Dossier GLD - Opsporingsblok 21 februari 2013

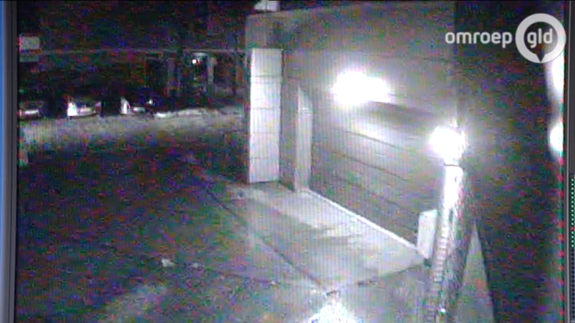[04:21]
Ja, rond het tijdstip van 10 voor 10 zien we een kleine vijfdeurs auto van een lichte kleur voorbij rijden. En even later komt vanaf de andere kant een donkere auto, mogelijk een stationcar. De inzittenden van deze twee auto's zouden de dader hebben kunnen zien vluchten.